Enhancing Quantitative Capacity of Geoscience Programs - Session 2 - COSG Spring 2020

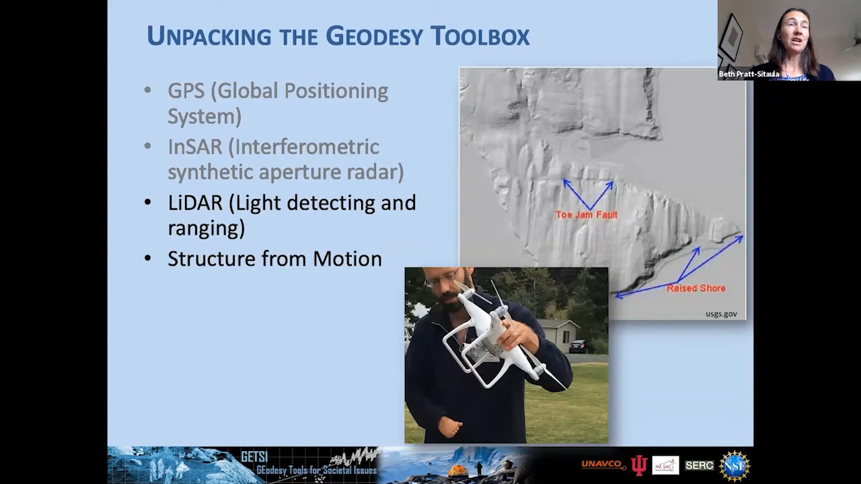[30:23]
high resolution topography, be it from LIDAR or from photogrammetry structure from motion, uh, strain meters, tilt meters, creep meters, gravity measurements, especially the GRACE satellites,